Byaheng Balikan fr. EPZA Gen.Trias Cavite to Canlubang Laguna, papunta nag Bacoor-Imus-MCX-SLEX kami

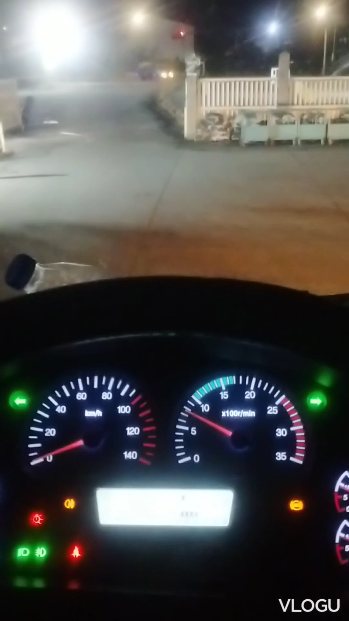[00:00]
What's up mga ka-discard Time check 3.27
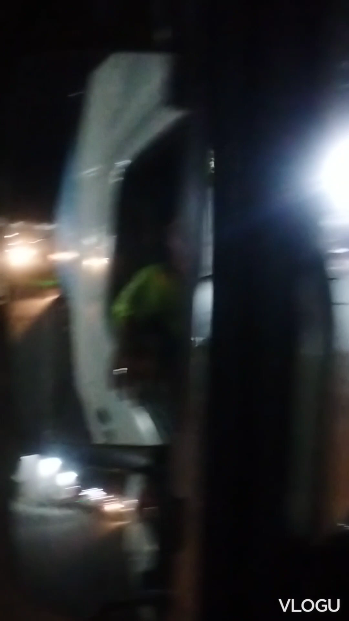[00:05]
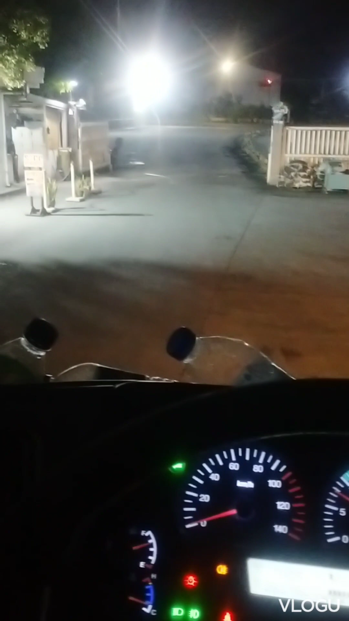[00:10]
Palaguna tayo Palabas tayo ng EPSA Gate 5 Palaguna ulit tayo Pangatlong biyahe Pangatlong biyahe pa lang tayo kasi
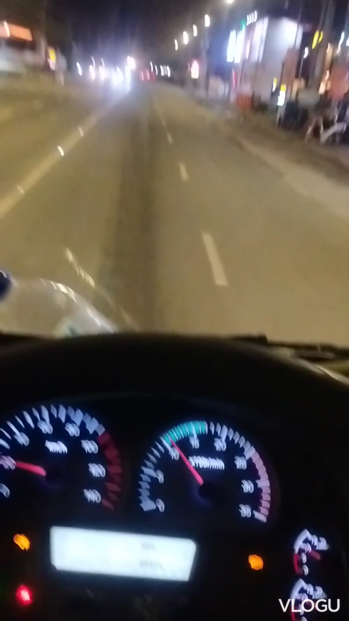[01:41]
Dito na tayo sa gahak Kawit
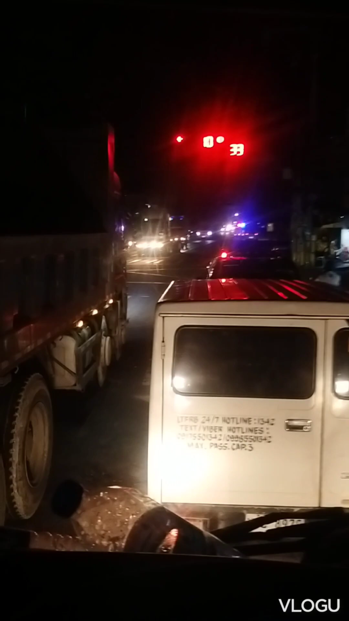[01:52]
Labot na ng stoplight Daddy
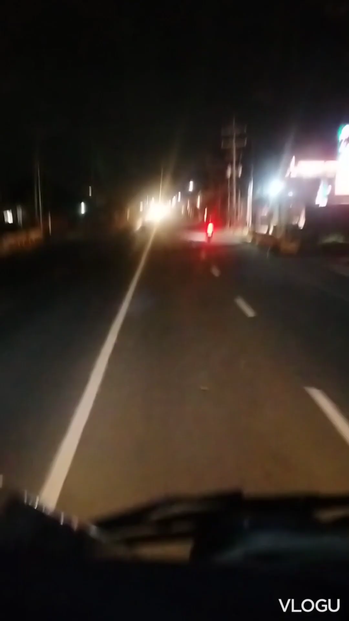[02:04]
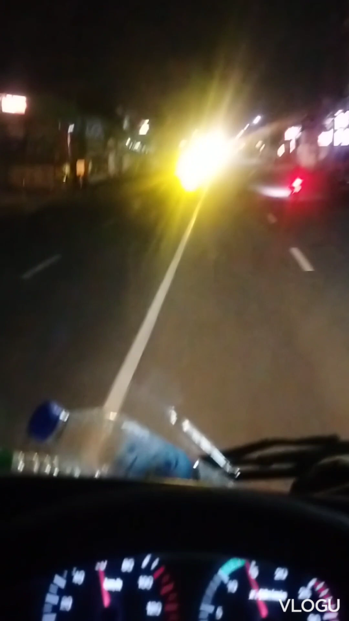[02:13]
Habay bakor na tayo Lapit na sa SM Bakor SM
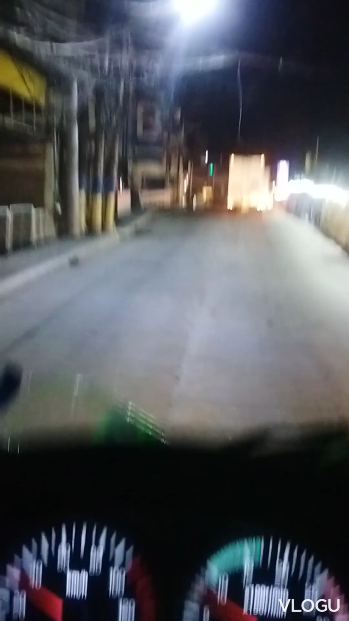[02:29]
Ayan po yung ginagawa sa Dito sa bakor Ayan Sa gilid na yan
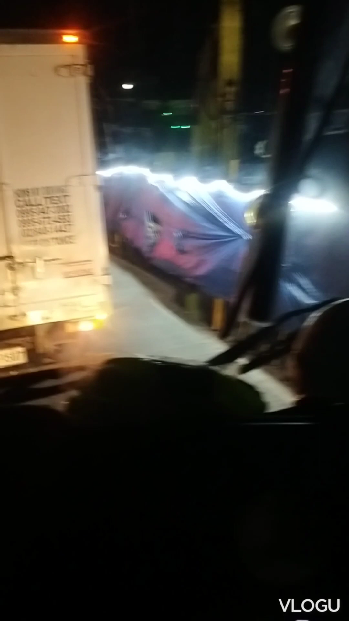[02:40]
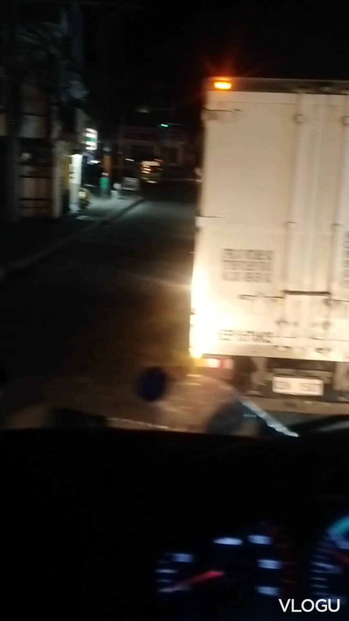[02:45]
Okay Stoplight
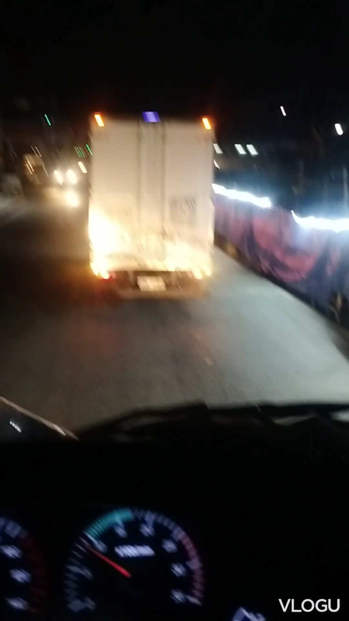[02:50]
Pakana na po tayo ng Aguinaldo Aguinaldo Highway
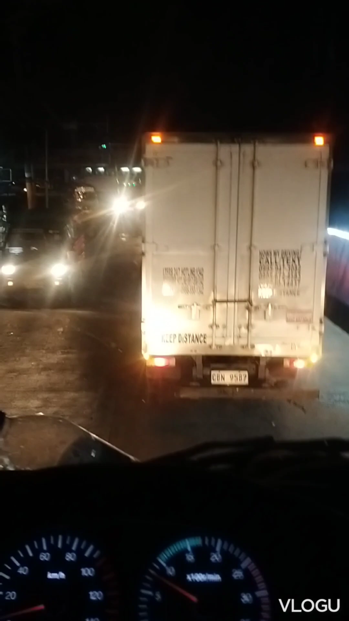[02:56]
Aguinaldo Highway
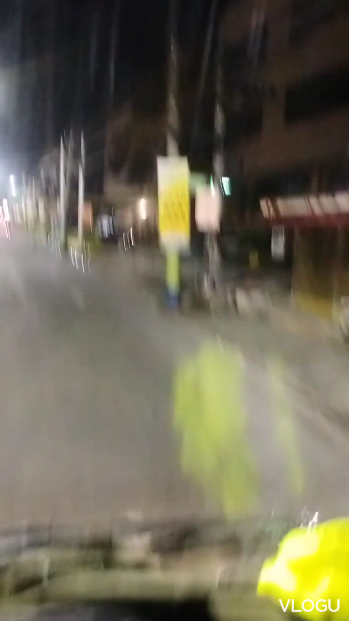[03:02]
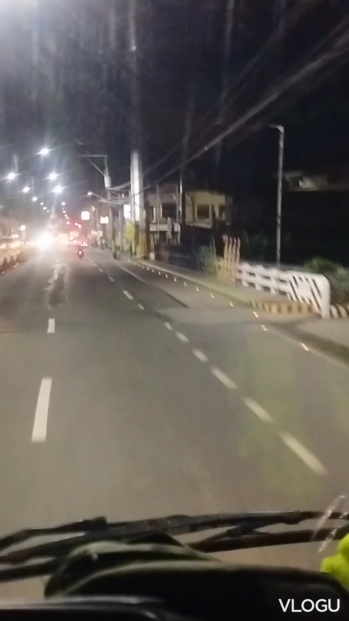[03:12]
Imus Imus na tayo Pakaliwanan po tayo ng Daang Hari
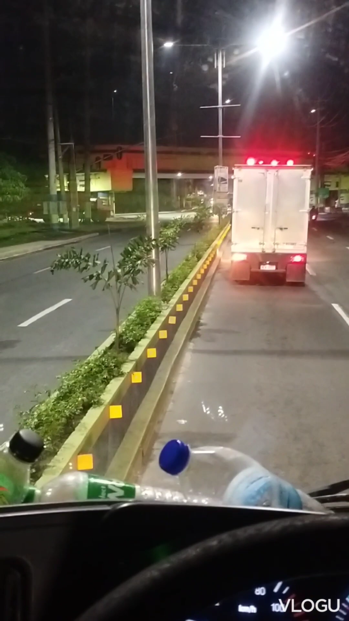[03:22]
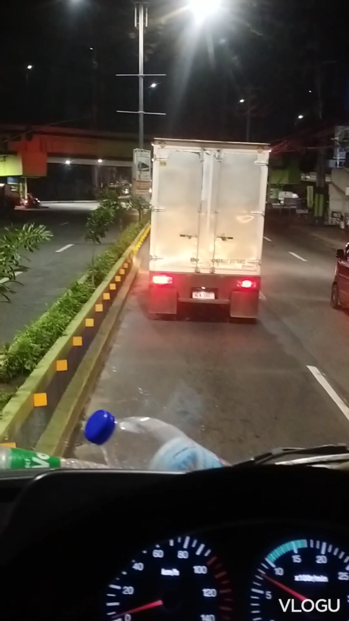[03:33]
Paliwanan Daang Hari Tapos MCX Tapos SLEX
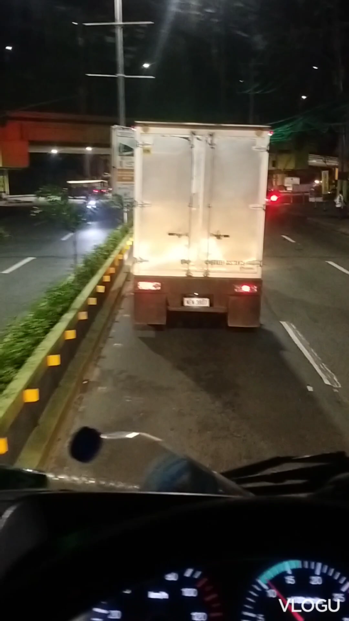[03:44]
Daang Hari na po tayo Ayan ang mga baka Nagari Sa kalye
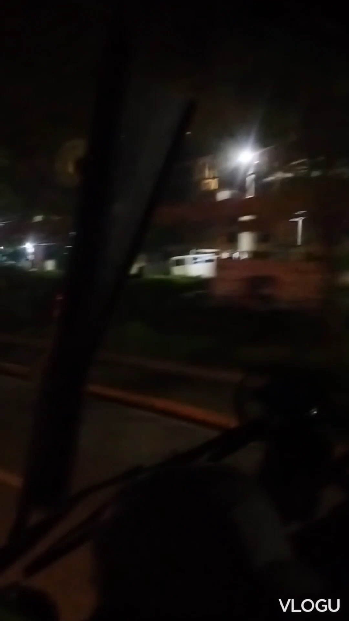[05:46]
Ayan O Pista Mall na tayo Palampas na tayo ng Molino
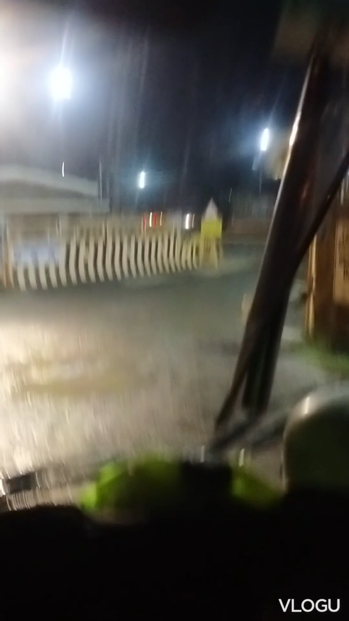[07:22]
Dito sa Container Yard Safe and Sound Ayan po Na-dismount na po yung Karga namin Ayan Wala ng container